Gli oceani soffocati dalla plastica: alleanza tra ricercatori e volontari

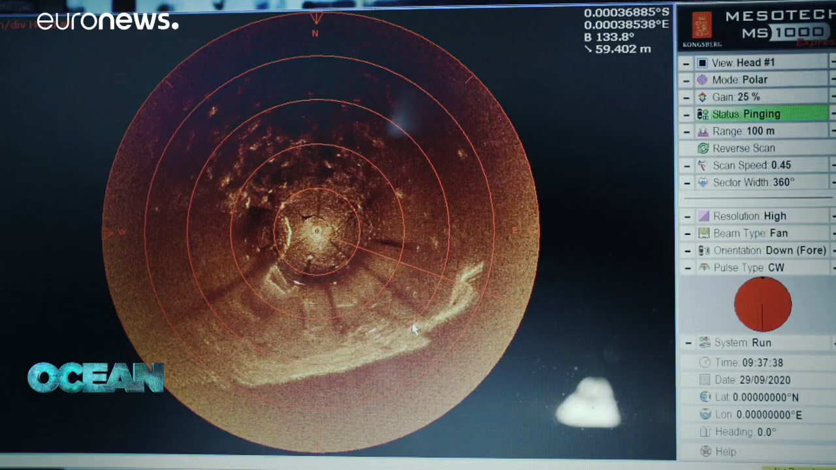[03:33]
Sullo schermo è proprio possibile vedere la forma tonda del neumatico.